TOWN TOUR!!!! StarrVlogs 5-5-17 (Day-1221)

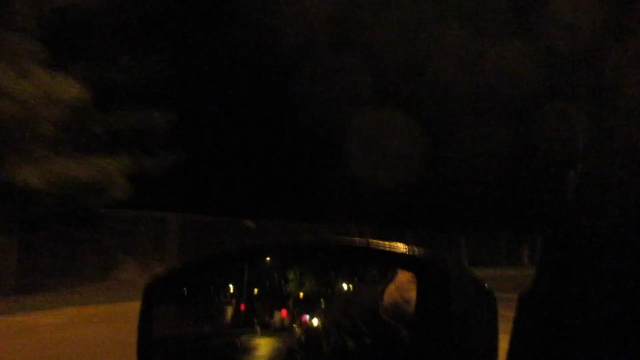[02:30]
Because look at the little... You can't really see. The fencing's gone. But... That's a golf course over there.